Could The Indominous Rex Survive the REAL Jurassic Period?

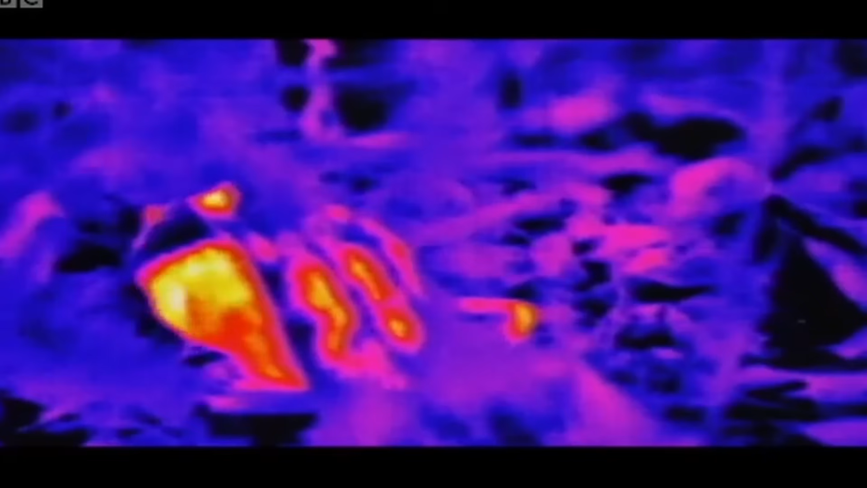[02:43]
Prey, predators, rocks, trees, they would all just be warm, fuzzy static.